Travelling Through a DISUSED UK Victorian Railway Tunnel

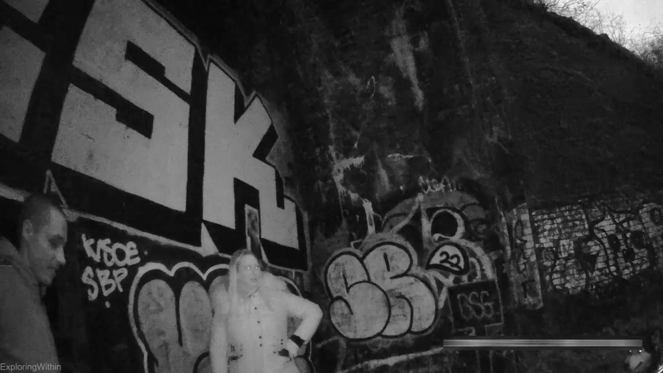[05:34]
it looked like um i guess you started walking when you saw my light or were you already on your
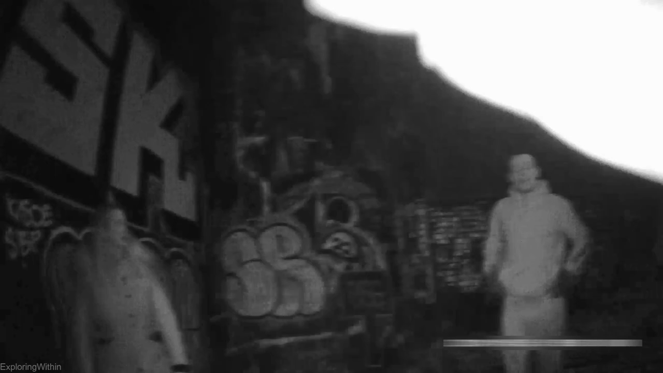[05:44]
way back we were all the way on the other side and i went there's someone coming on the other side yeah and we're just gonna have
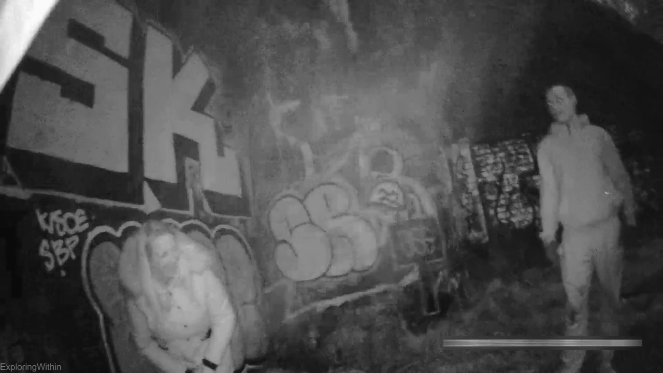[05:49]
to go down and see who it is yeah well it's a pleasure to look at my teacher i was just like there's someone homeless or whatever down there and they're coming towards us they're gonna want money or something we don't have anything but no it's completely deserted it'd be wicked to camp out in there i'm sure all right
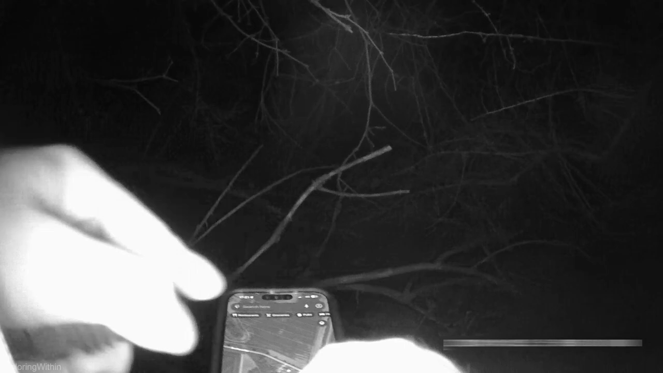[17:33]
if we can get back to that road which is that way is there a path that way should we try and see if we can get up the top because there might be a road oh no there's not a road there's a tree up there
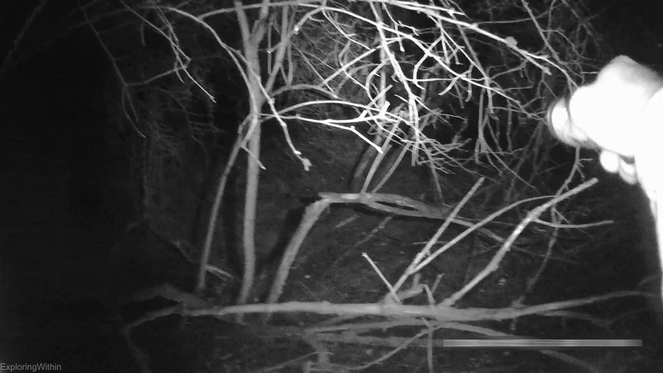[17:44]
but that's the wrong way that yeah but if it gets us out and up do you think that's a path oh yeah you might be on or something i can hear like bike brakes i don't know nope not this way nope
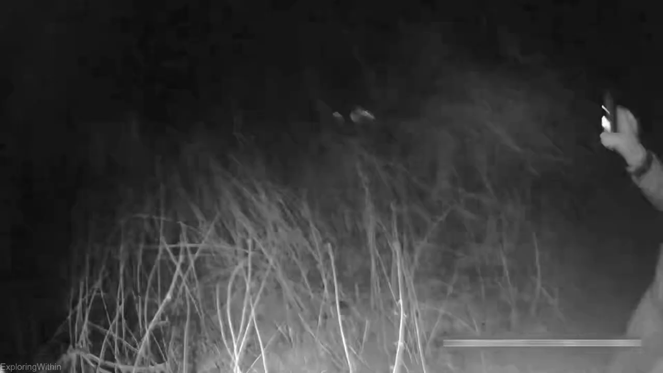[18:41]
well it's straight through there see yeah
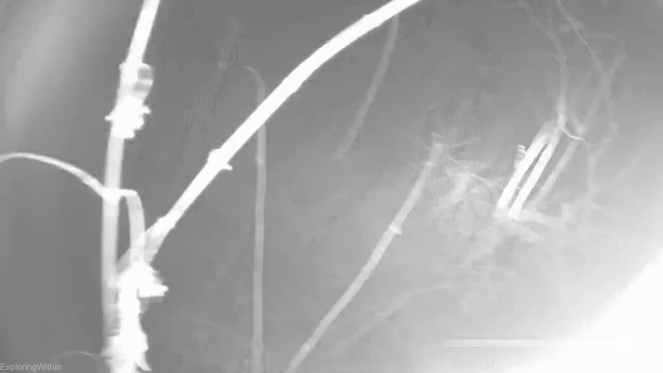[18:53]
an opening here let's do this
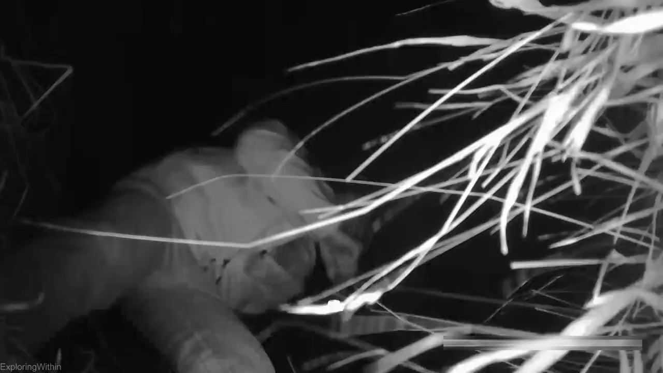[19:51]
i literally went down a hole there there's a hole off my camera
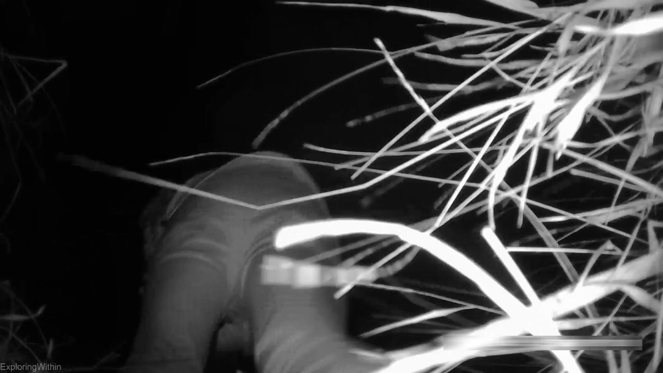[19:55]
i just lost my camera what when you just saw i don't know oh it's here